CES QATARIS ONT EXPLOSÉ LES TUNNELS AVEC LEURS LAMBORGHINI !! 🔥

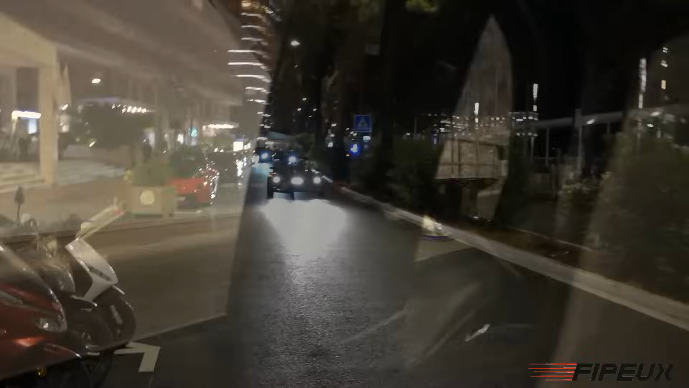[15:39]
Regardez-le, lui, qu'est-ce qu'il nous a ramené? Il vient d'où avec ça? C'est quoi sa plaque?